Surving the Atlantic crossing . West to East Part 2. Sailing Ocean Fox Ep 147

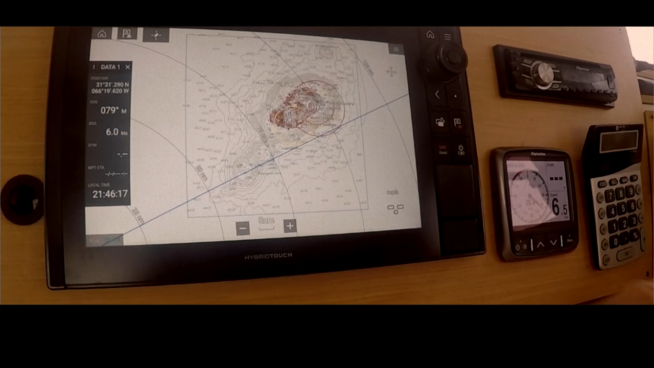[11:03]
but that's bobbing us along at 6 knots. The problem was we were doing 11. I really felt that was too fast for the conditions, and that's what sort of made me get rid of the mainsail.